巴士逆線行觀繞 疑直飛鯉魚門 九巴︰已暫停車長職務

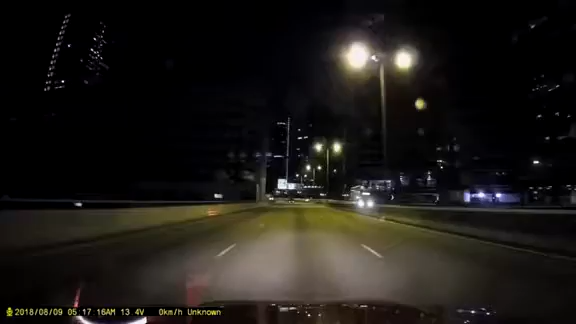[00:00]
Yo, Yo, check it. 嗰晚我咁啱就行经观塘绕道，落云照道之路，见到有九巴喺度，
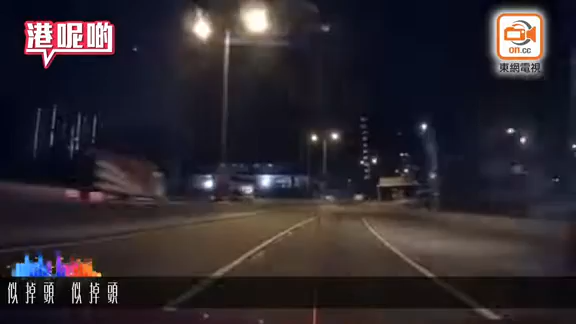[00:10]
知掉头，唔知想怼去边度，吓到在场嘅司机都大叫道： 你老母你傻啊 ！Yo, check it. Yo， 啊，单车好掉头啊，观塘绕道。哦，喂，点解咁样上啊？